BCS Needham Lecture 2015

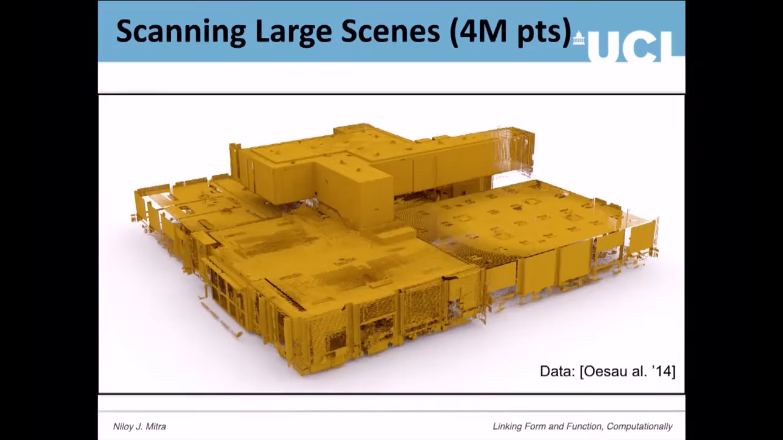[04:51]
and capture very very large scenes right so this is a scene of a building and it goes down at the
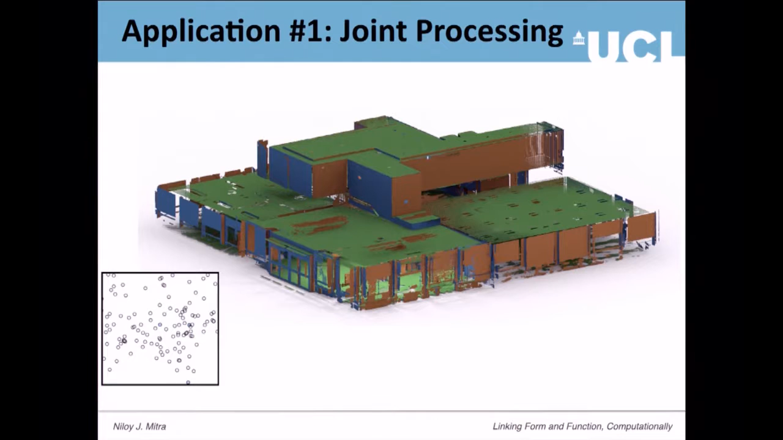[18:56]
have worked in domain you would appreciate that how interesting this result is so if you zoom in on that data you would see that the stairs they were